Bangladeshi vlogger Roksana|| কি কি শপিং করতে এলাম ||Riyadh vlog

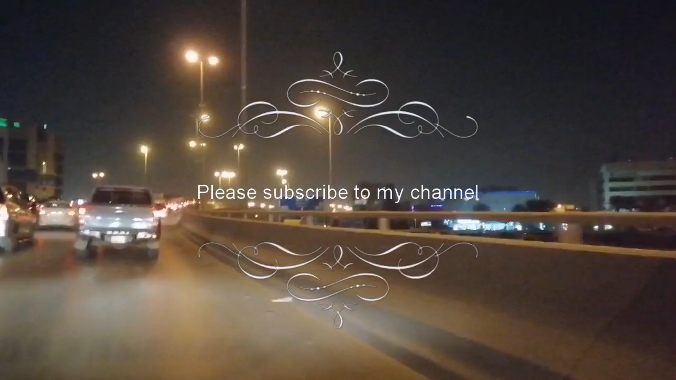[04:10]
মার্কেটে যাওয়ার উদ্দেশ্যে, এই যে রাস্তাটা একটু শুট করে নিলাম, রাতের রিয়াদ কিরকম দেখতে।
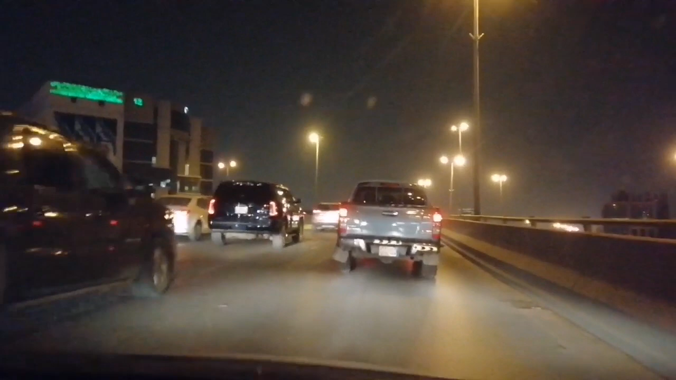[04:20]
মার্কেটটা বেশি দূরে না, বাসার থেকে 10 মিনিটের রাস্তা।
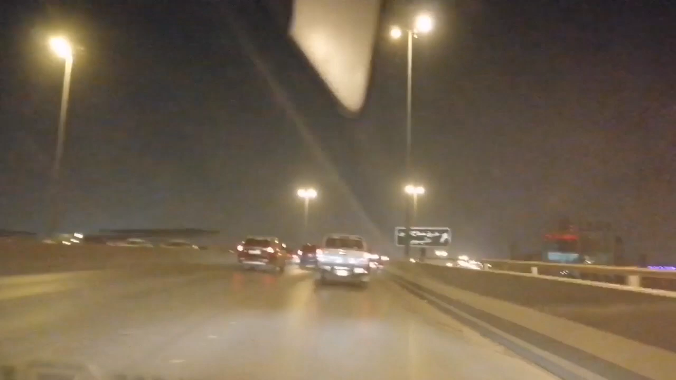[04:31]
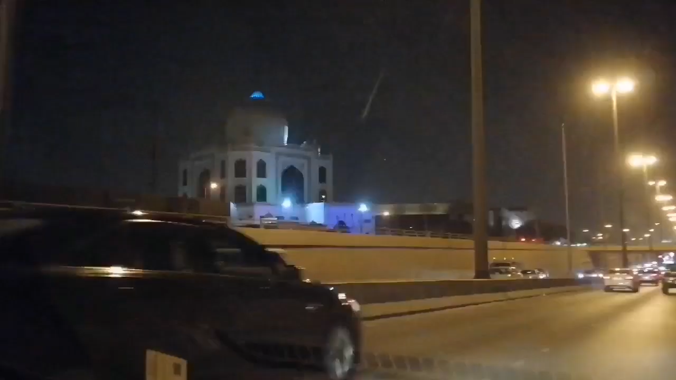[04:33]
এই যে দেখতে পাচ্ছেন, একদম তাজমহলের মতো দেখাচ্ছে না, ওরকম করে এটা বানিয়েছে, এটা একটা রেস্টুরেন্ট,
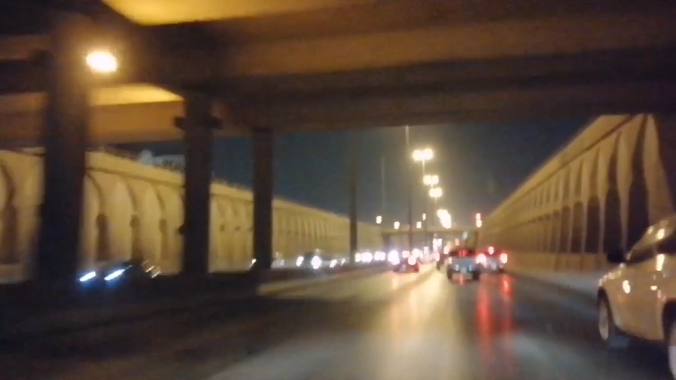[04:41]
আমার ওটা দেখতে খুব ভালো লাগে, তাই আপনাদের সাথে একটু শেয়ার করলাম।